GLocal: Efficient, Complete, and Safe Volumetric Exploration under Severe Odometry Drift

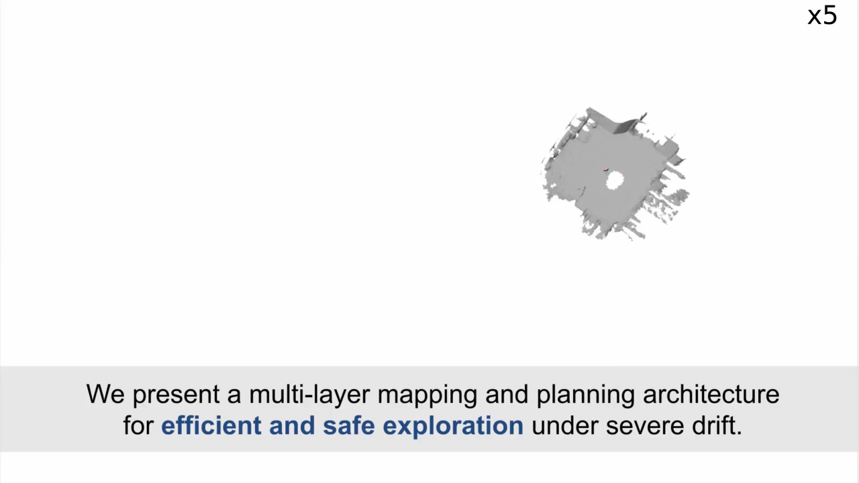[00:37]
We present a multi-layer mapping and planning architecture for efficient and safe exploration under severe drift.
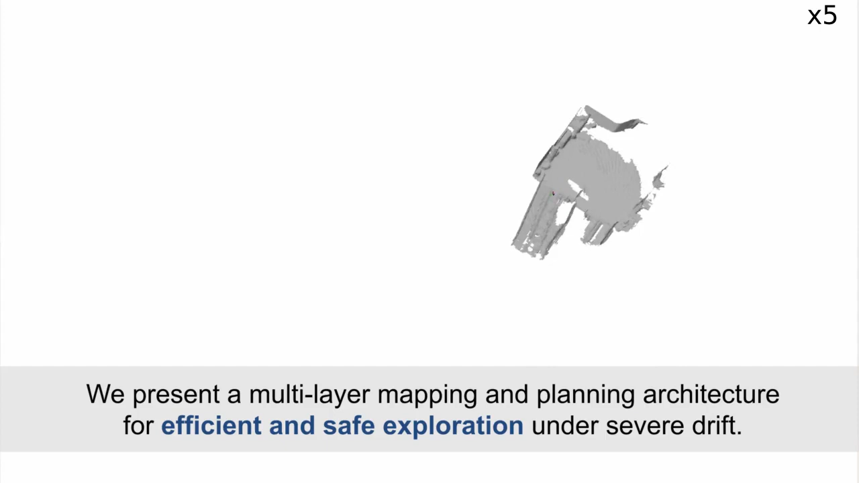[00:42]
Sensor measurements are integrated into a temporally local sliding window map.
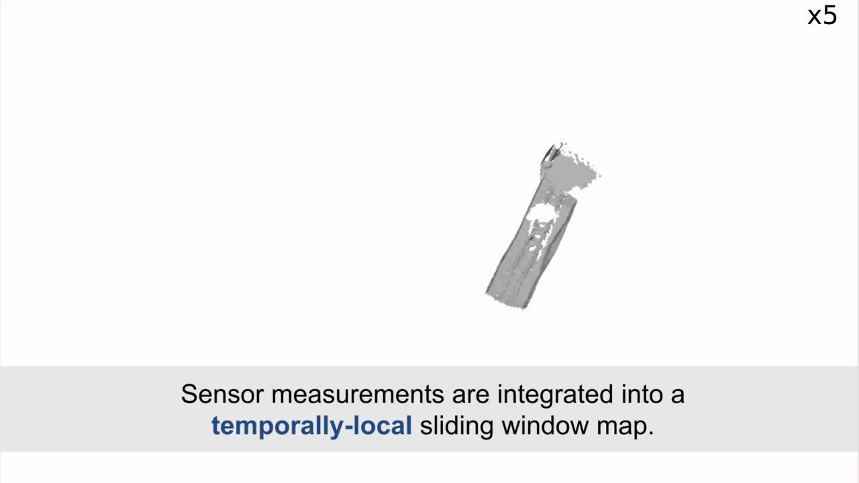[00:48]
The global map is modelled by a collection of sub-maps produced by copying the sliding window.
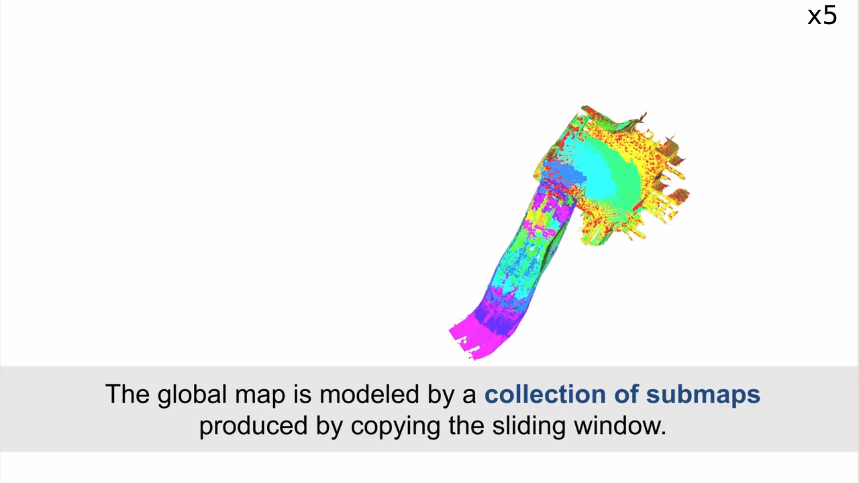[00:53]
These global sub-maps can move to achieve global consistency.
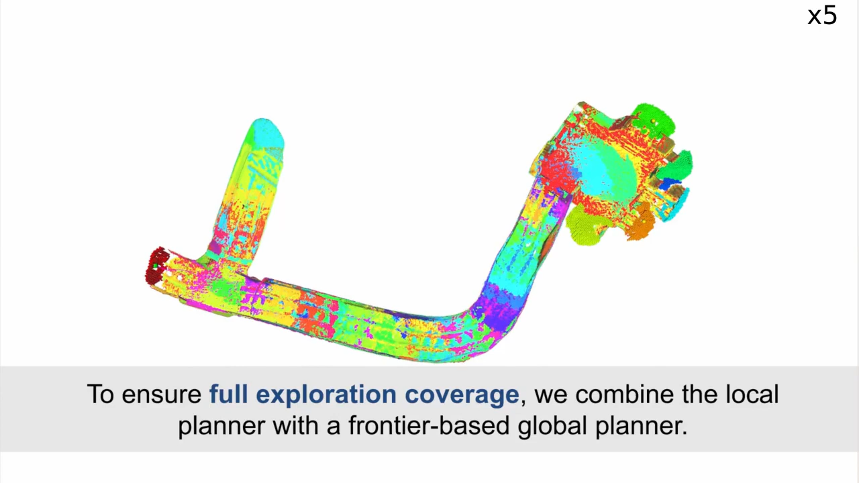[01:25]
To this end, we propose an efficient method to incrementally compute and track frontiers on moving sub-map collections.
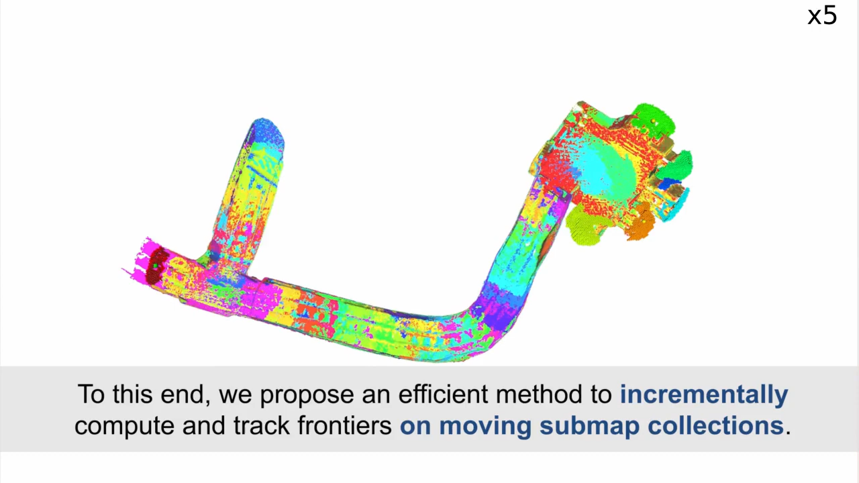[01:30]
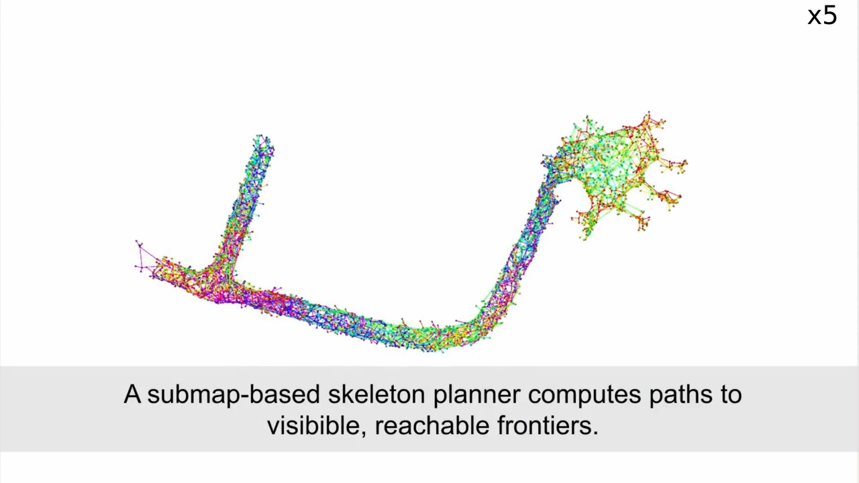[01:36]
A sub-map-based skeleton planner computes paths to visible, reachable frontiers.
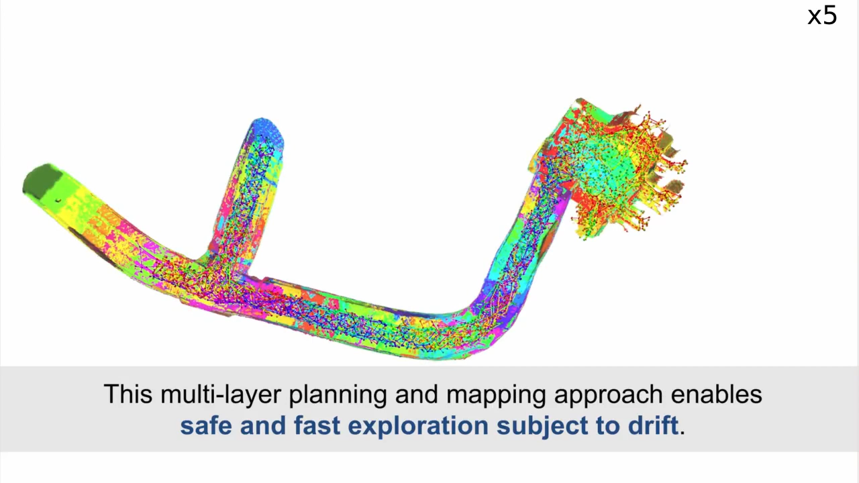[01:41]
This multi-layer planning and mapping approach enables safe and fast exploration subjects to drift.
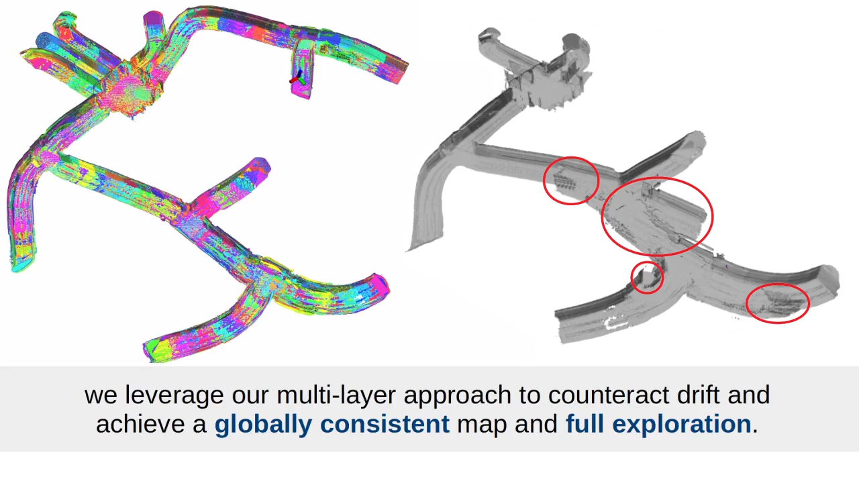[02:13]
we leverage our multi-layer approach to counteract drift and achieve a globally consistent map and full exploration. We show high exploration speed even without drift and significantly improved performance and safety when drifting.
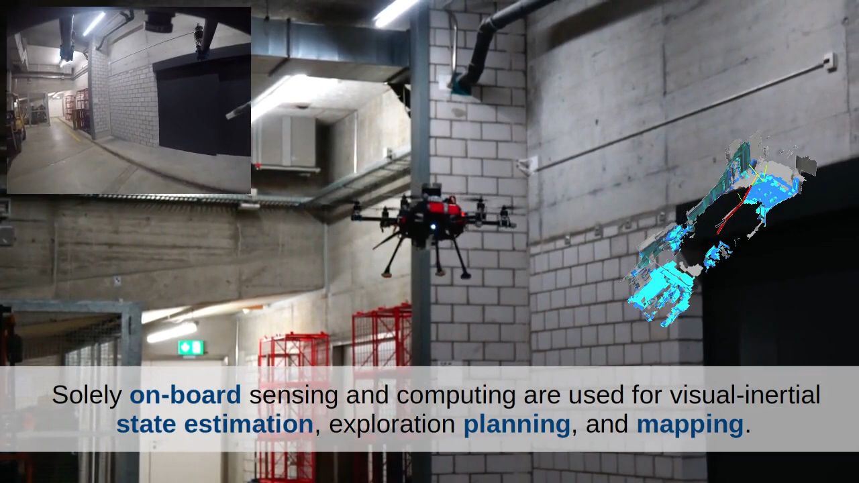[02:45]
Our system shows intuitive behaviour peeking behind columns, doors and cars.
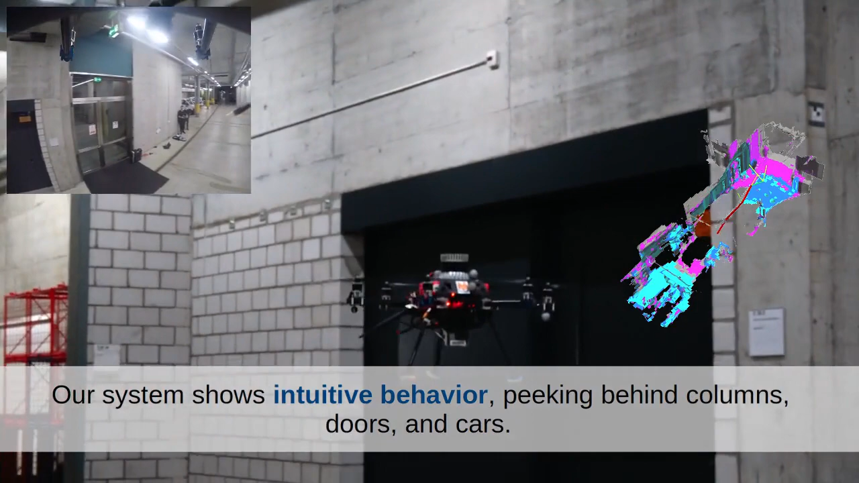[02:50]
It switches between local and global planning for fast and complete exploration, while compensating for the accumulating drift.
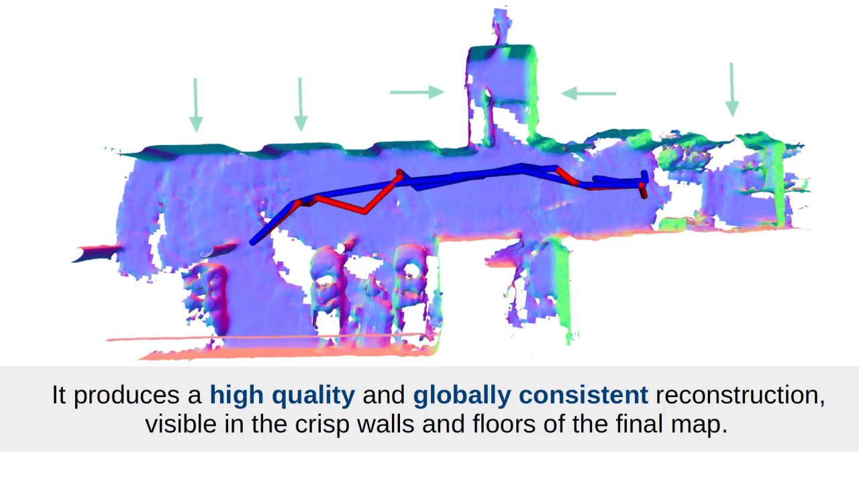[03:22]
visible in the crisp walls and floors of the final map. We make our code and simulator available as open source.